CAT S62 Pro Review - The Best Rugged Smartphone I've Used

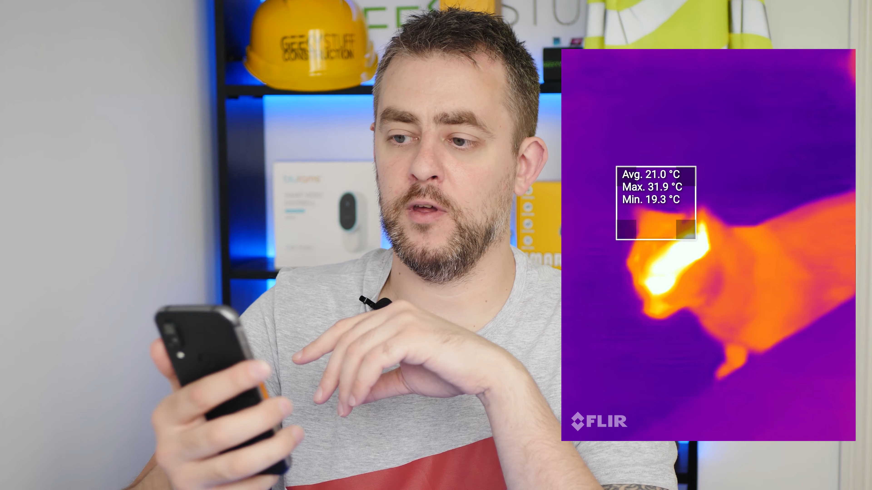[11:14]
On screen: max 31.9°C, min 19.3°C
get your thermal imaging camera out, you might be able to find your dog or whatever. So, we're going to jump over to the phone now, and we'll have a good look at the FLIR app and the thermal imaging on there.
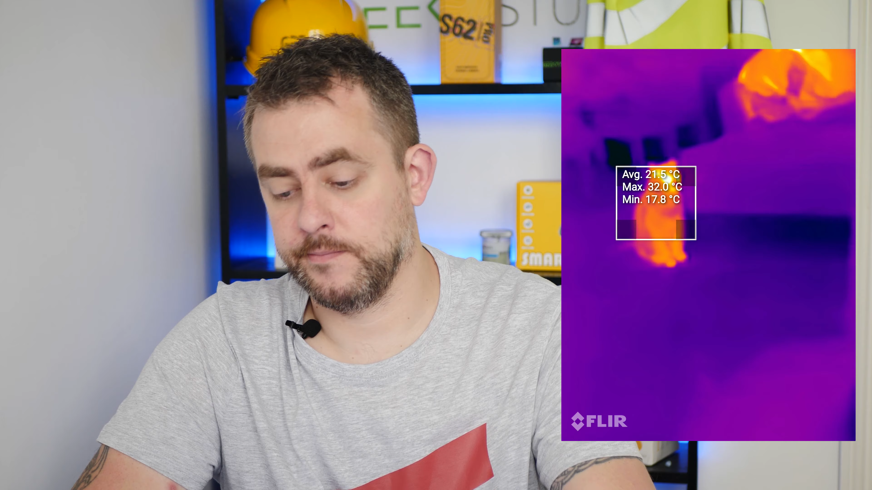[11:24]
On screen: max 32.0°C, min 17.8°C
So, just very quickly, I'm actually on the Cat Phones website, and it shows the Leptun 3.5 professional-grade camera, 1440x1080p HD output,
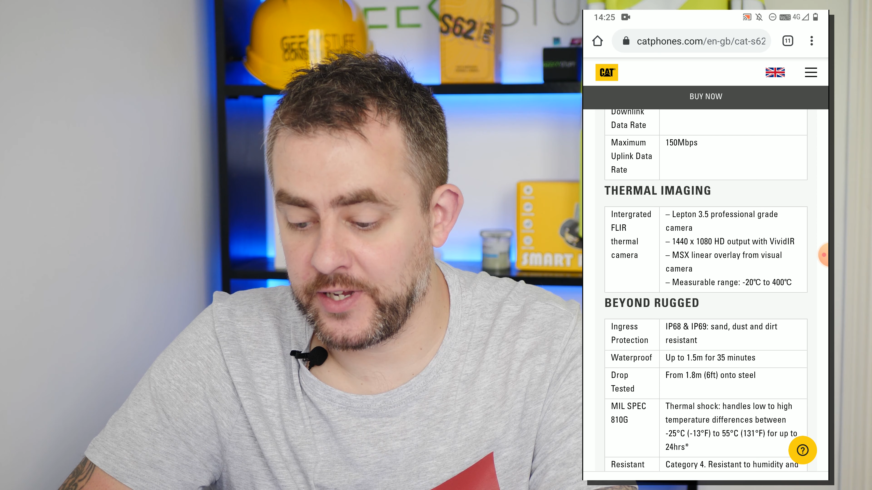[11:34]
MSX linear overlay from visual camera. I'll show you that. That is a pretty cool tool.
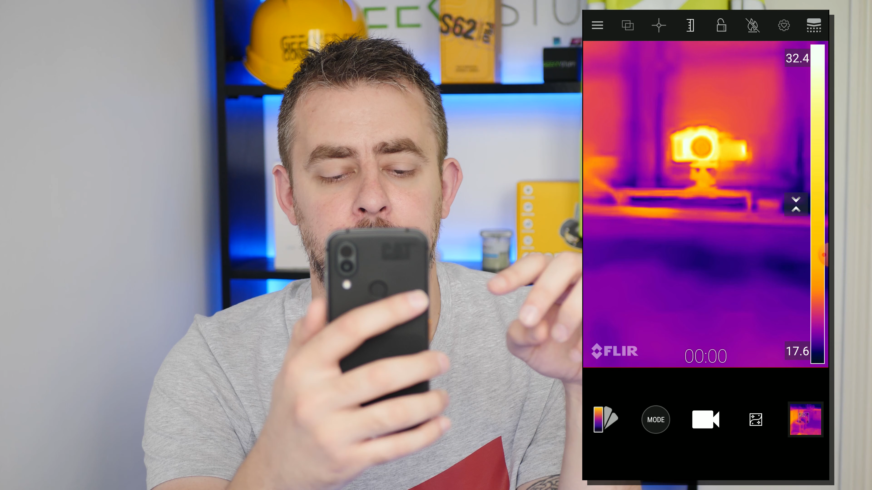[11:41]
Now, you can change these effects if you want. There's iron, white hot, lava, rainbow.
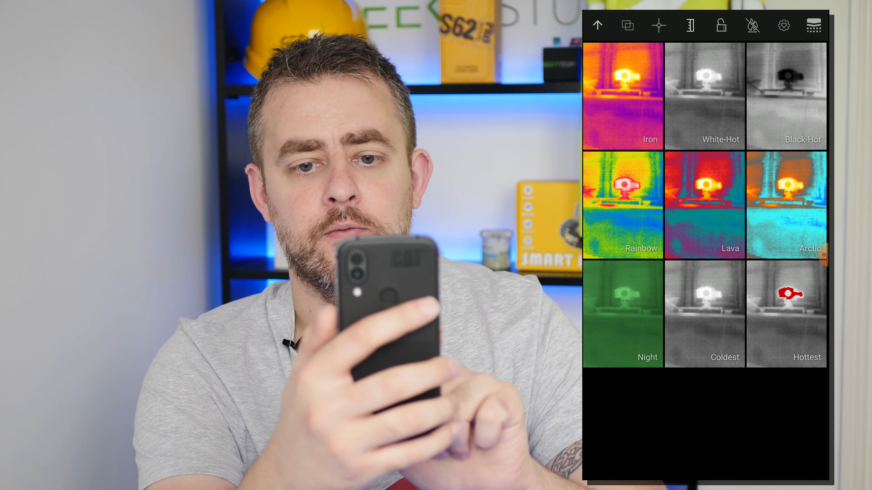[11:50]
I mean, if I change to hottest here, anything that's really hot will be in red. Okay.
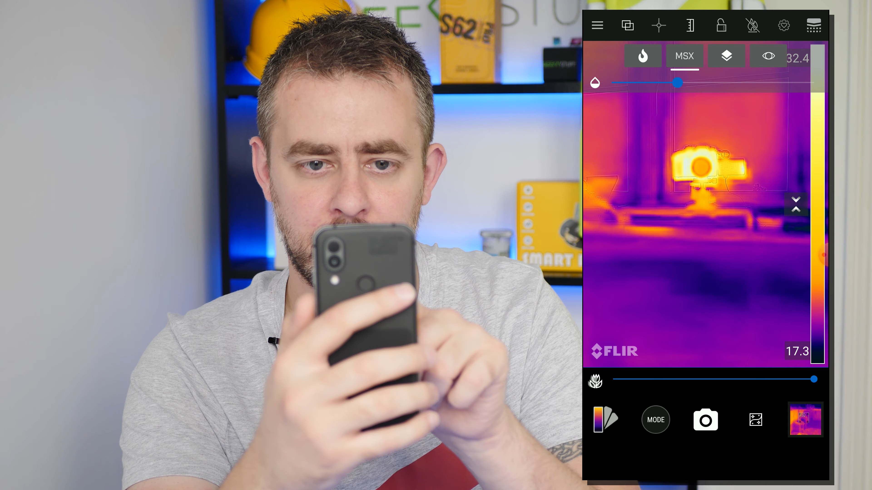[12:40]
If we click on that, we can actually decrease or increase, if you watch this, the detail of what we're actually viewing. Some people might struggle as to pinpoint what they're actually looking at. So, if you do increase that MSX level, you can see, put an outline of the camera. You can even see the trees outside there, look.
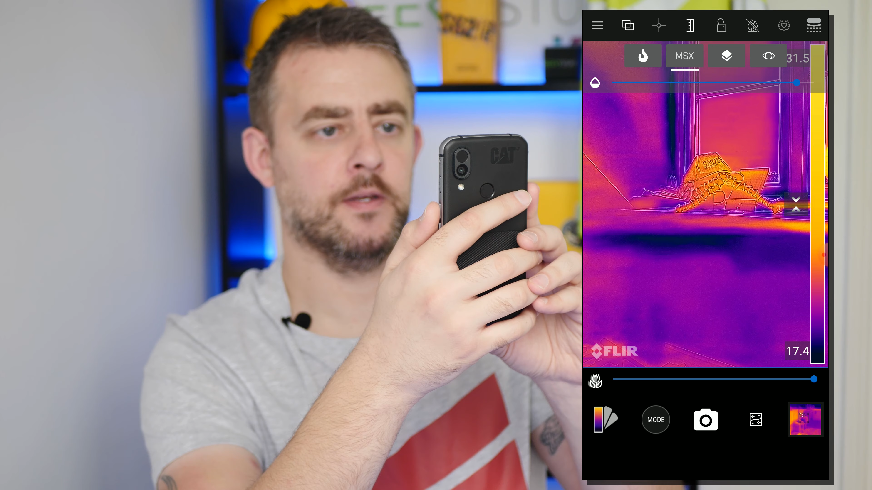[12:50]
There's my tripod and my cap. There's my bottle of water. Rightfully cold as well, because it's no longer out of the fridge.
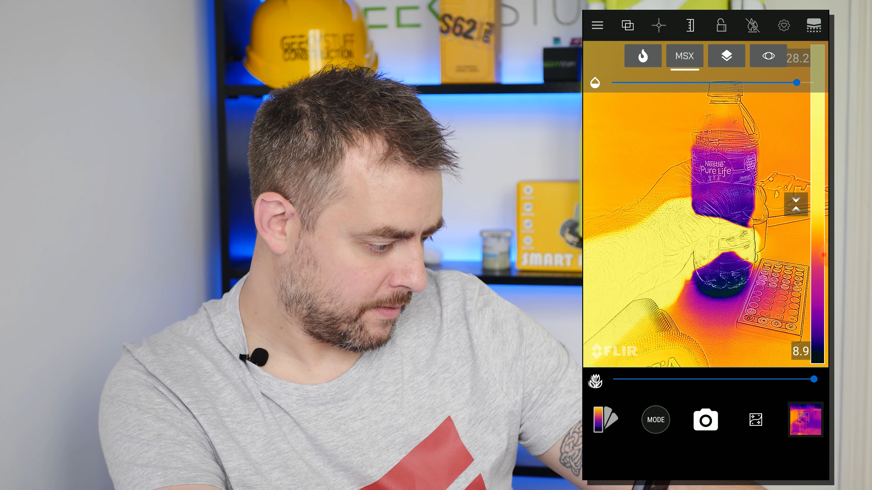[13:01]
Look at that. And then, we can turn that right down.
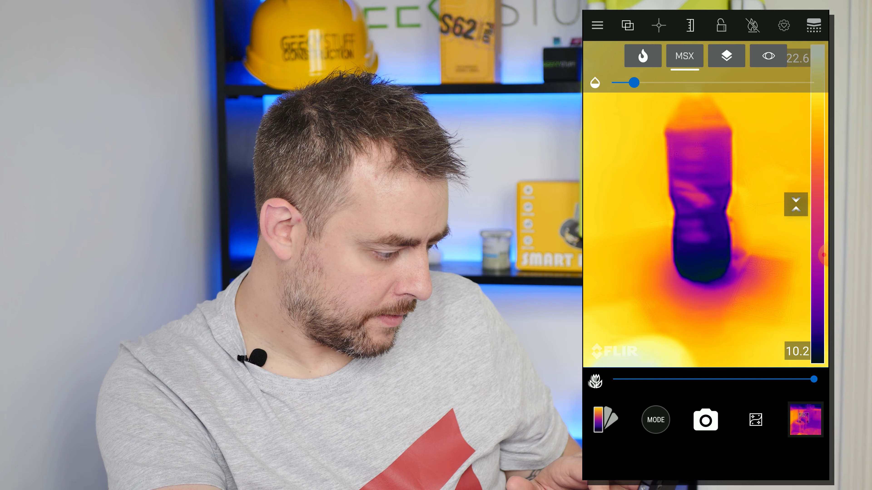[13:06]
Then, you just get that. Obviously, you can still make out what that actually is. If you move that bottle.
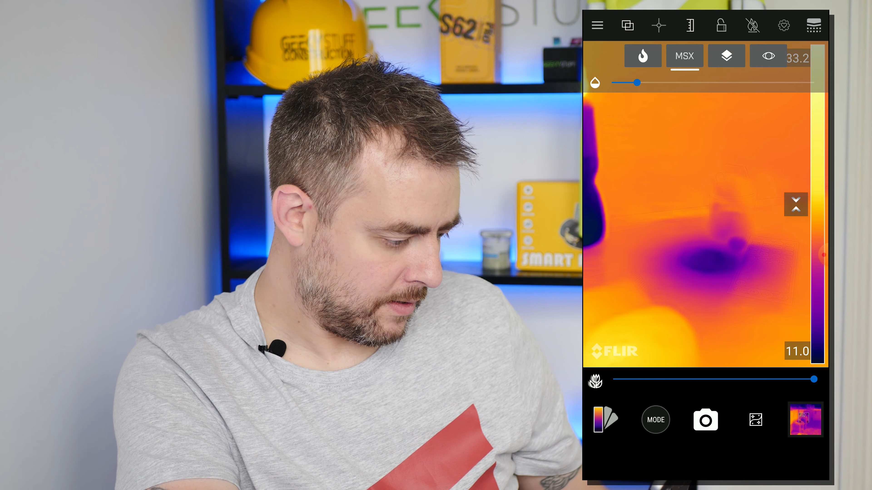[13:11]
There we go, look. That's going to be a bit cold on there. So, I'm very, very impressed. I love this. It's really, really good.
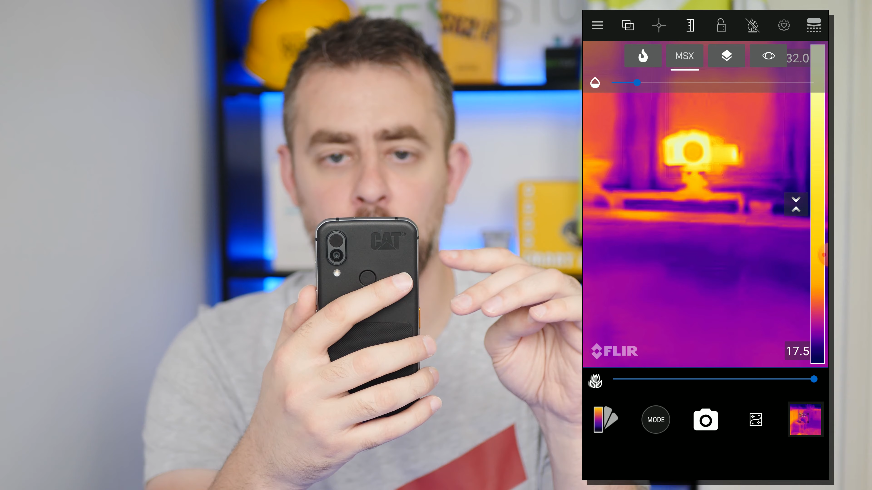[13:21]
Obviously, I have no practical use for it, but I'm a geek and I love stuff like this. So, if you change to the next layer, and if we reduce that right down,
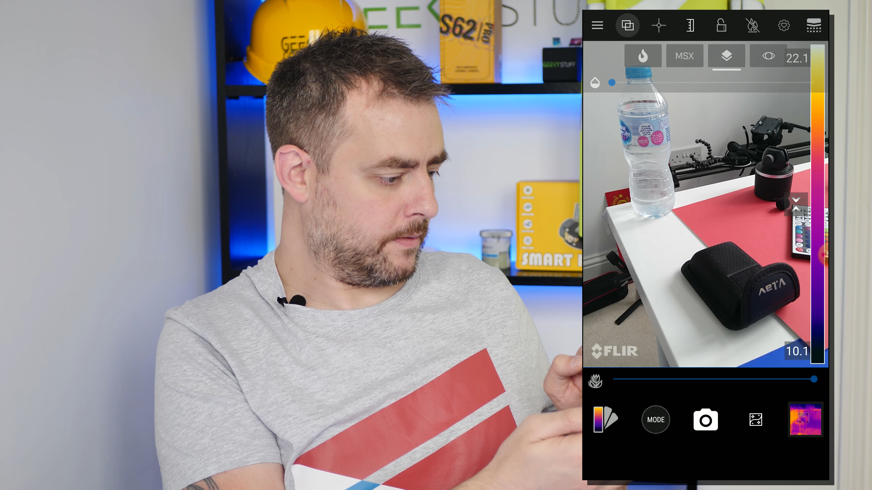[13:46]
we can increase that to there. There we go.
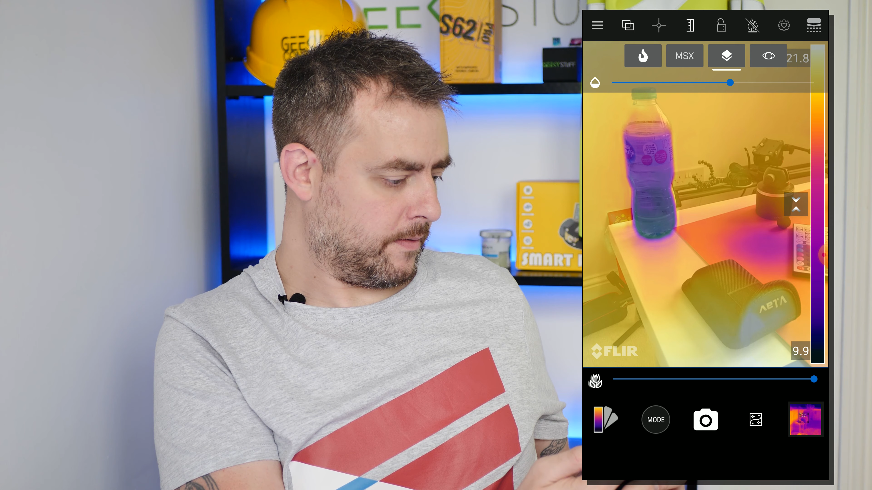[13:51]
See, look. So, it's similar to these sort of MSX, but with MSX, you get that cartoon sort of effect. You see?
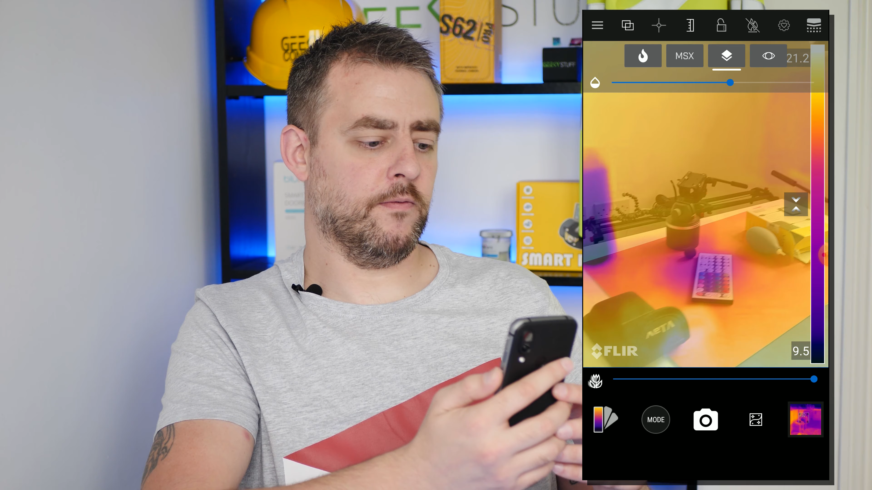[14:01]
Now, here you get sort of real-life video image with this thermo-imaging sensor on top. If you whack that right up. There we go.
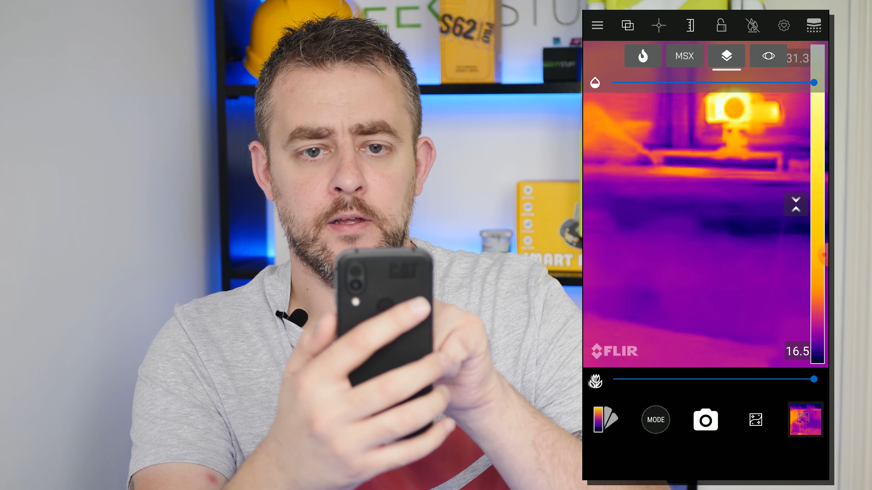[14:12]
And then, the one on the right, the eyeball, that is just a normal view, a video view. Now, if we go to the right again here, the little cross, this is where you can, like, click the cross there. Let's point that on the camera, and it will tell you what temperature it is, 32 Celsius. We can click the box, and this is where it gives you the average.
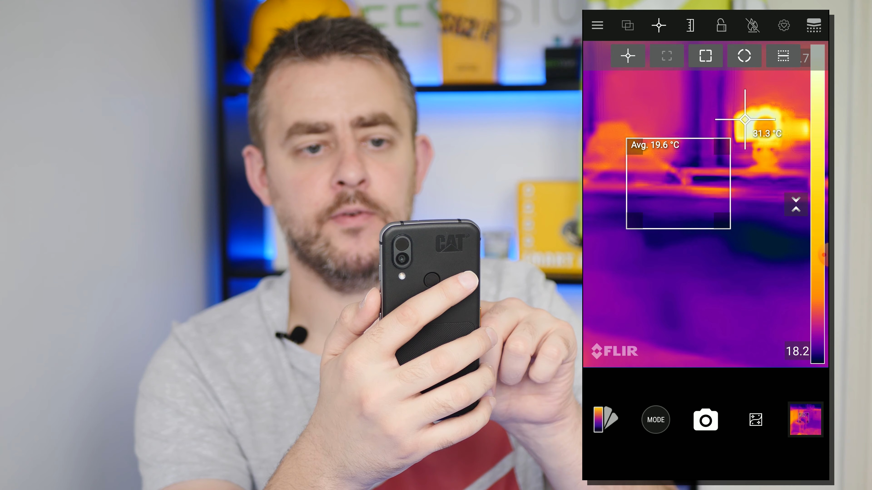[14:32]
On screen: spot 31.3°C
Let's move that around. Keep your finger on that. Turn minimum and maximum on, and click OK. And then, whatever's in the box, it will tell you the maximum temperature and the minimum.
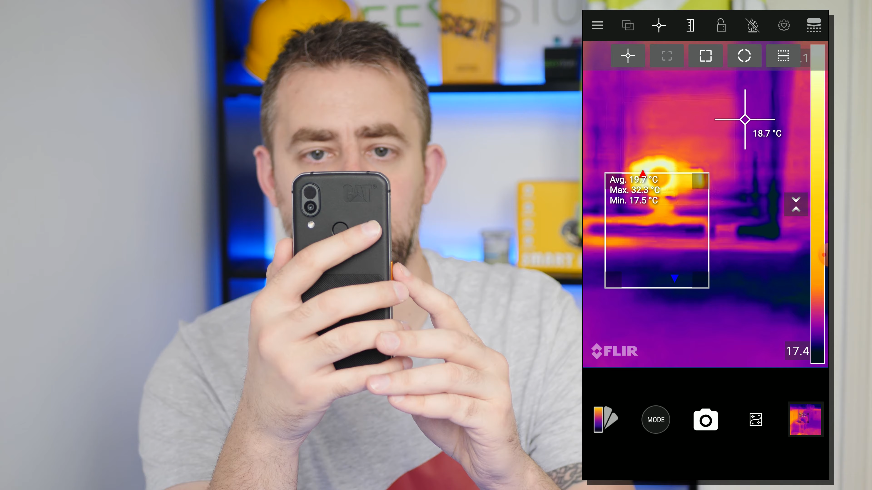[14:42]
On screen: spot 18.7°C, min 17.5°C
That ruler there, you can turn it off and on.